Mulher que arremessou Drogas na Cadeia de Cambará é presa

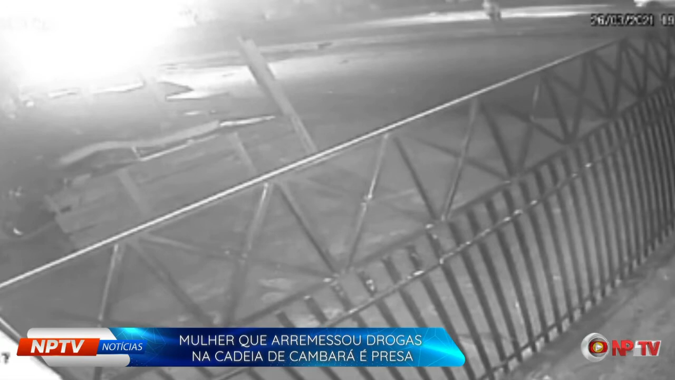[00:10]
as ratazanas não param, gente do céu. Ó, de acordo com informações recebidas pela NPTV, atenção hein, a mulher foi presa, o DPEM, juntamente a policiais civis ali, investigadores da civil, conseguiram pegar a ratazana e colocá-la dentro da cadeia lá, já que ela queria ir lá pra dentro, olha lá, olha o carreirão que ela deu lá ainda, pra você que nos acompanha, minha filha do céu, olha lá, pra você que nos acompanha, ela atravessa a pista lá, e joga o trem lá e sai correndo, olha lá, mas essa corridinha não funcionou não, viu produção?